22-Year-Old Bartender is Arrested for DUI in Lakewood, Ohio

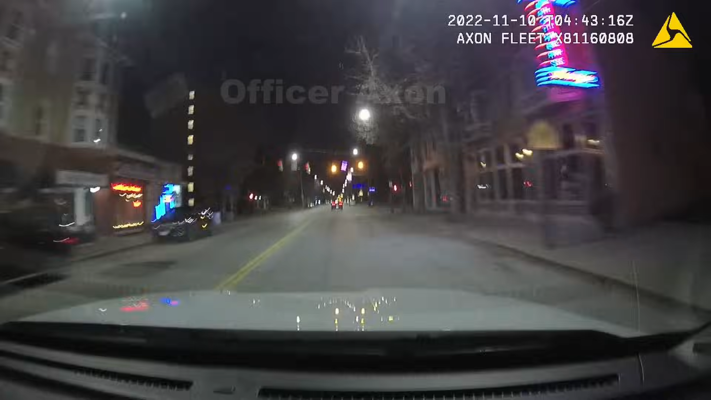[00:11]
221 traffic. Alright, time to stop a car. I'm on Detroit, just passing 116. He's not stopping. Henry Tom King, 4358.
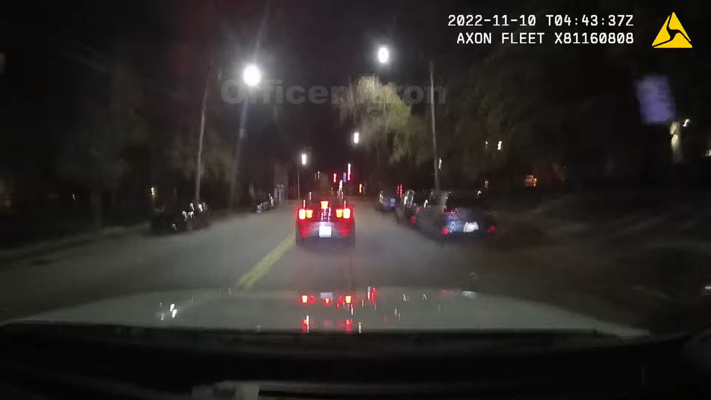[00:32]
Okay, he's pulling over to the road. Detroit, 110. Henry Tom King, 4358.